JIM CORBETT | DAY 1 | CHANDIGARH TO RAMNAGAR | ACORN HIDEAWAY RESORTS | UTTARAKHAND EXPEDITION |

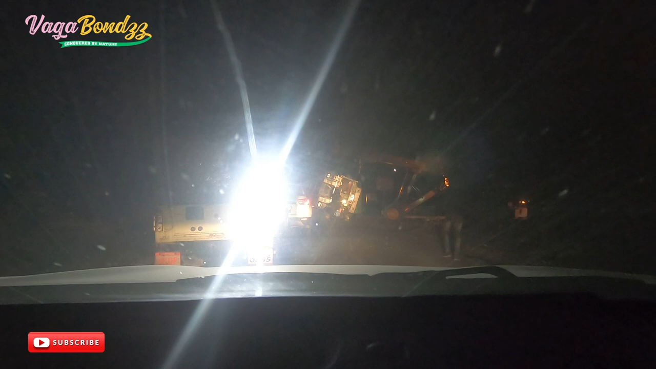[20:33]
यार टाइम बजे हैं 7 एंड हम अपने होटल से बस 5-6 किलोमीटर पीछे हैं और अंधेरा तो है। मे भी आपको दिख रहा हो सामने यार एक लॉरी पलटी हुई है, पता नहीं कैसे पलट गई है ये, तो ऑलरेडी वी आर लेट। दूरी काफ़ी था यार, डिस्टेंस थोड़ा ज़्यादा निकला, हम सोच रहे थे 450 किलोमीटर है। इवन चंडीगढ़ से जब GPS ऑन किया था वो भी 450 बता रहा था, बट इन रियलिटी ये 500+ किलोमीटर निकला वहाँ से।